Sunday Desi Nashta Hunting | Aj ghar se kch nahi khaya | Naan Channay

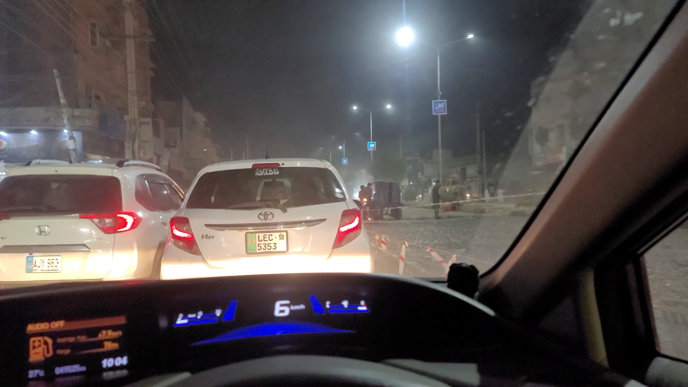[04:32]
आखिरकार हमारी ये कश्मीर रोड जो है ना, इसकी तामीर अख्ताम पर पहुँचने वाली है, क्योंकि बस छोटा सा टोटा रह गया लारी अड्डे तक का, उसके बाद ये सड़क कंप्लीट हो जाएगी।